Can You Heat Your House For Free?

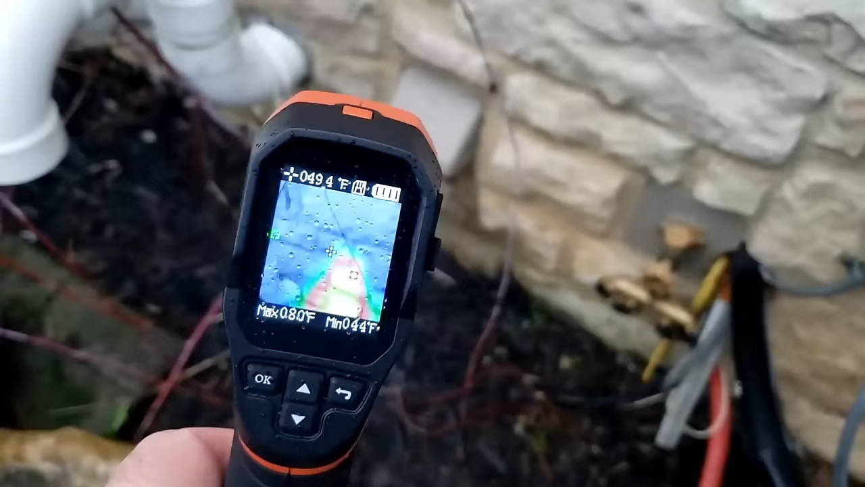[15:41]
our infrared camera here you can see that it's already cooling off a lot less heat coming off down here
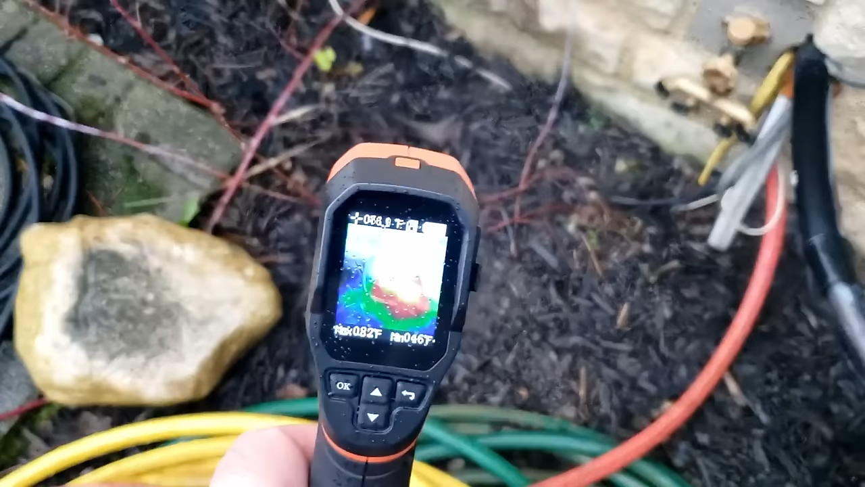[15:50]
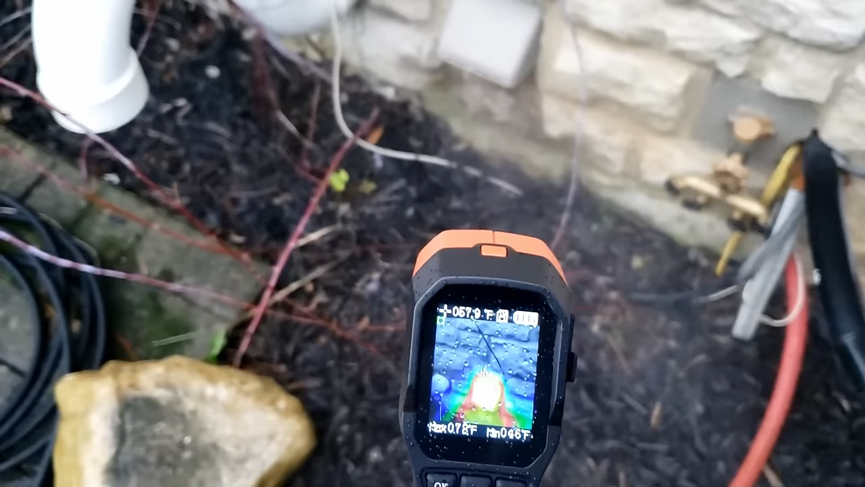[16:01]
so you can tell that that vent while still warm is in the process of cooling off because we've diverted almost all of the heat back inside into the house
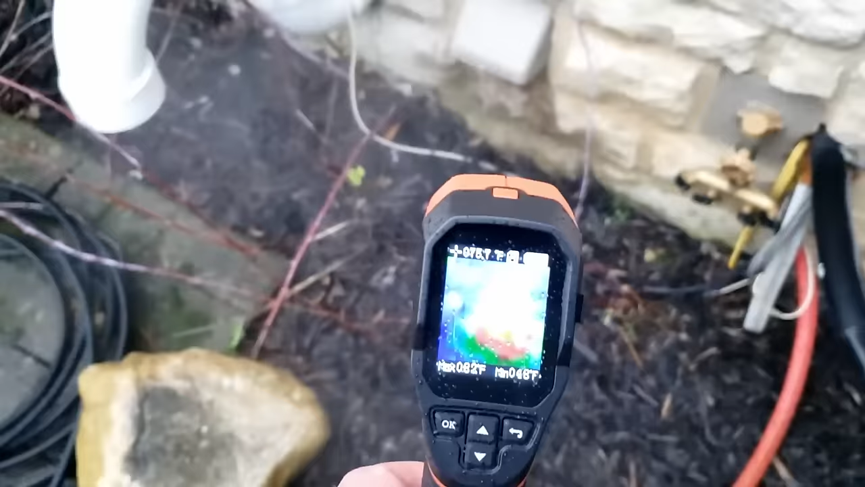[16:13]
so this is all cooling off that vent will stay a little hot right so I mean it's letting some of the air pass by just again that's that safety
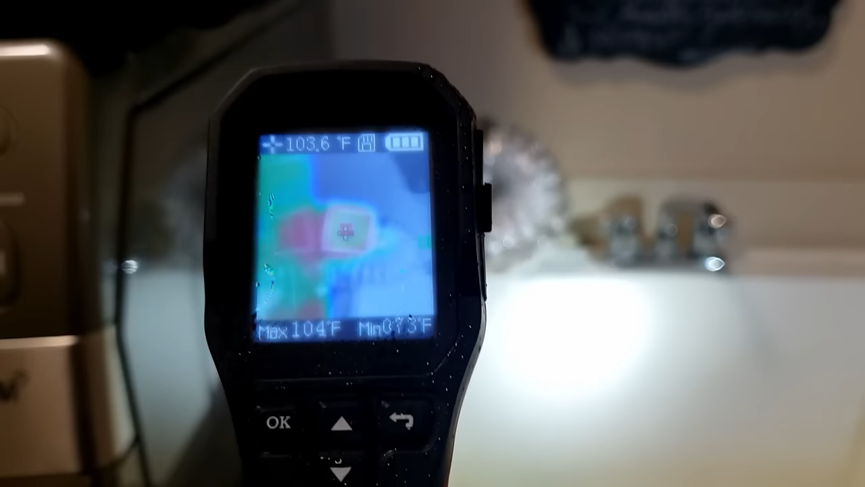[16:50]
On screen: spot 103.6°F, max 104°F
all right so now we're back inside and you can see that I mean this thing really is picking up the temperature again it's up to
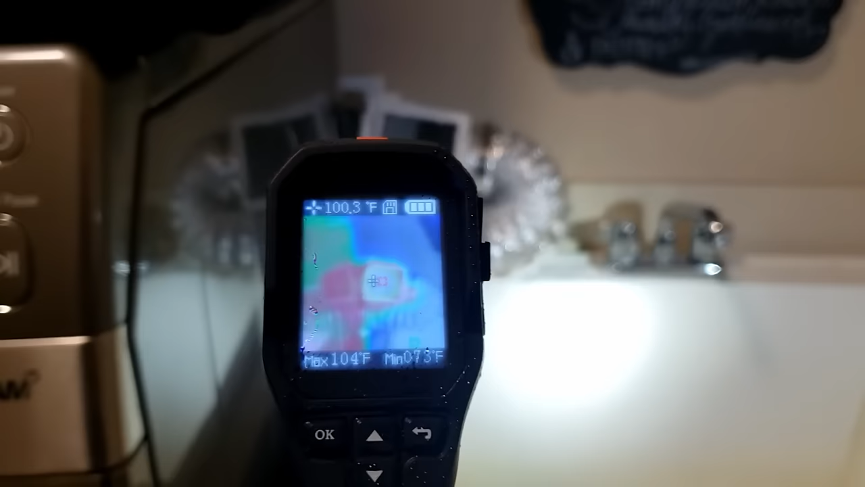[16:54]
On screen: spot 100.3°F, max 104°F, min 73°F
about 104 degrees and it'll get hotter and hotter
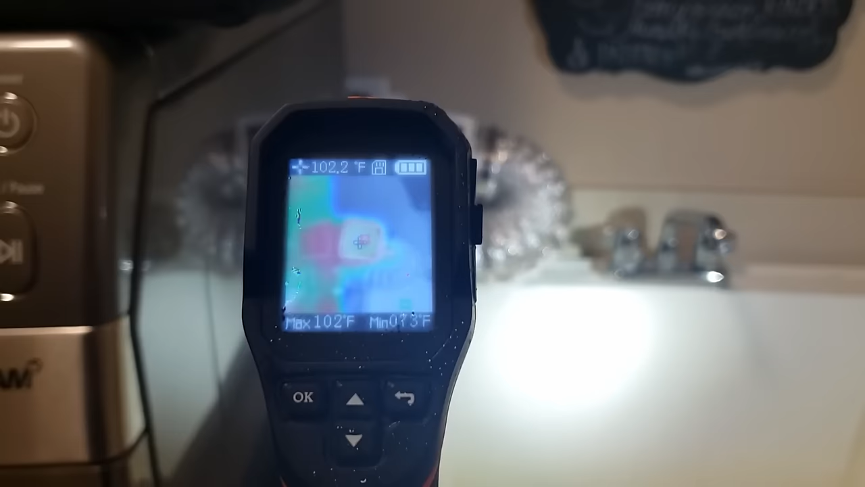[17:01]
On screen: spot 102.2°F, max 102°F
probably tops out around 110 or so as your dryer dries the you know it's got sensors in it as well or if you've got it on time dry or whatever it won't get that hot so you don't